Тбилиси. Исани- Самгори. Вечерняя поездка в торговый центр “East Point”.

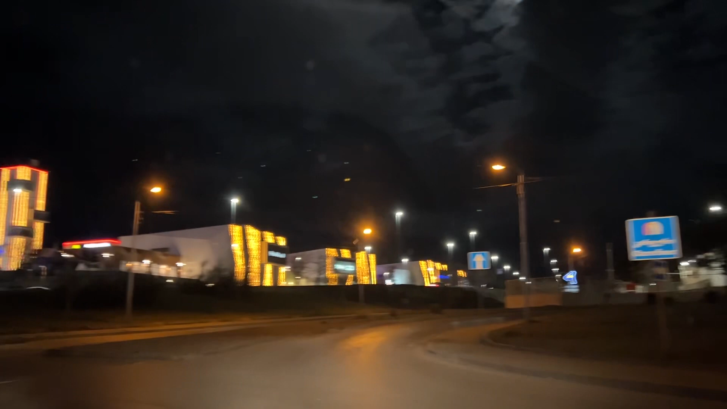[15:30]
было попасть вот сейчас вот правильно мы завернули и
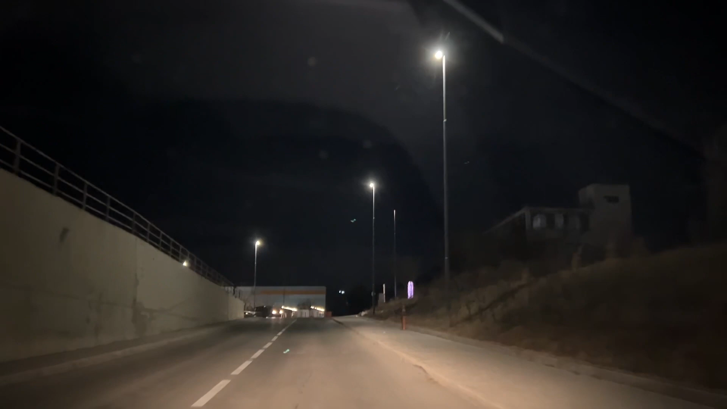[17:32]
990 лари что это должно быть такое чтобы это стоило бы 990 очень интересно что за такая дикая себестоимость у всего этого ну вот мы приехали